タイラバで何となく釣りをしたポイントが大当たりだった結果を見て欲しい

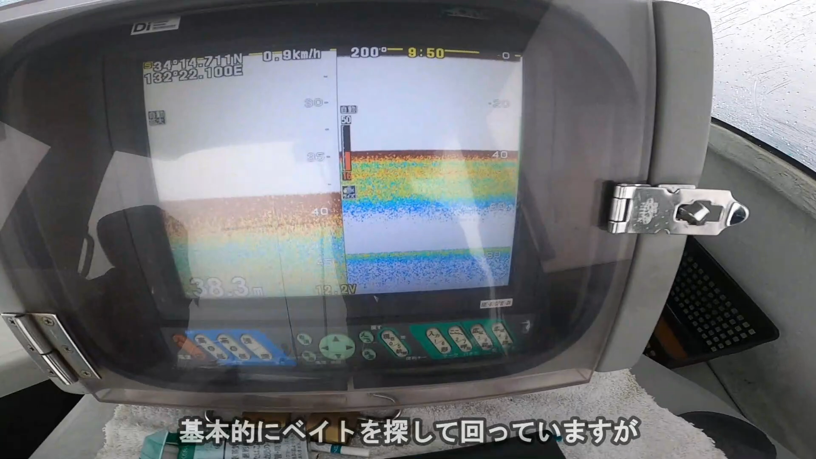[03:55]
On screen: depth 38.3 m
これで全然いけるんですもんね。ほんまなんもですね。 なんも映ってないです。
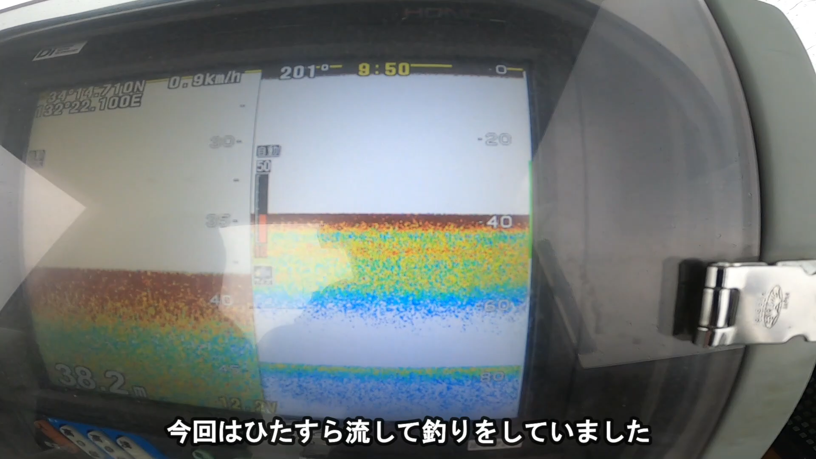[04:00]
On screen: depth 38.2 m
もうまっ真っ平らな砂地。